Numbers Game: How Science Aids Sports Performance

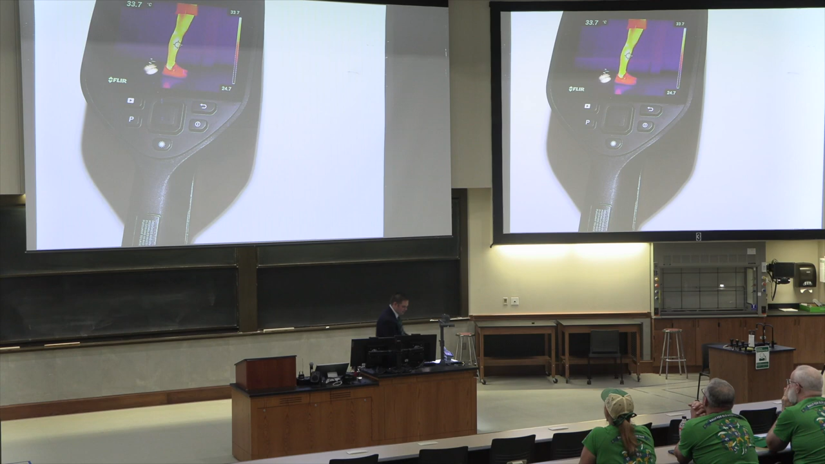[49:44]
Okay, I'll stop messing with things. So they come in, they get a quick picture. We measure lower body temperature, and so there was one picture,
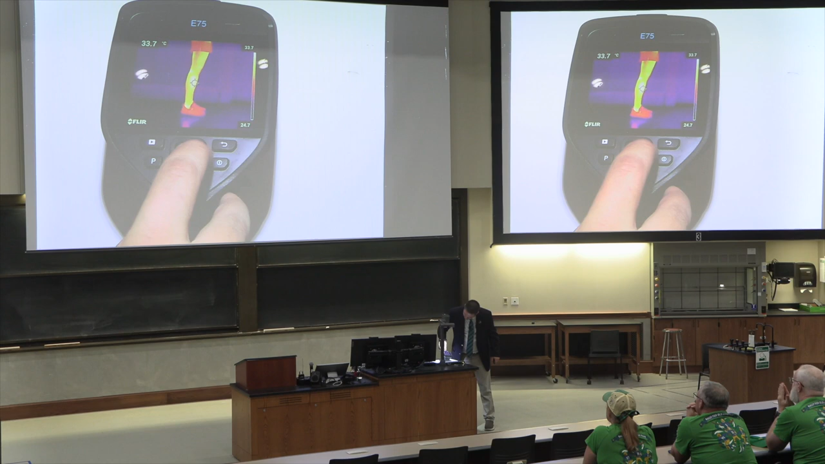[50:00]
On screen: spot 33.7°C
and then here was the back to be able to see. So you got a little heat around the knees, little upper thigh region,
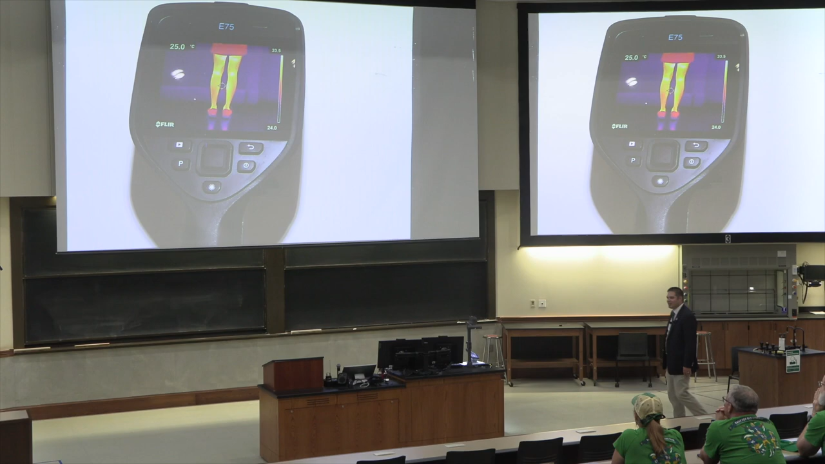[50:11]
but overall, Samantha, you're looking great on things.